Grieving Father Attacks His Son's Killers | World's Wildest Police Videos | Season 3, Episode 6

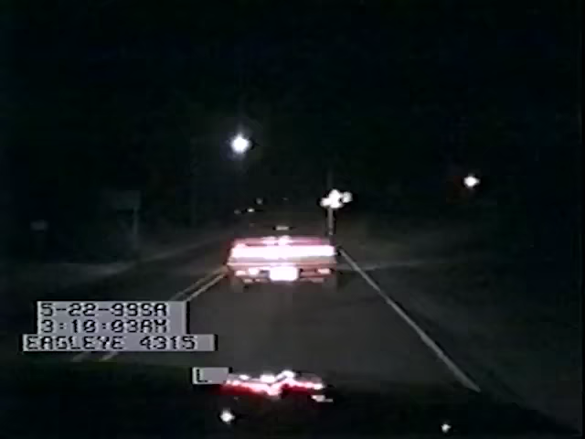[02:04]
Florala, Alabama. Two patrol cars chase a drunk driver who has a bad attitude. Subject extremely 1055. Officer Greg Jackson is at the wheel of the primary unit. On board with him is police trainee Krista Maddox. Krista, get your gun ready.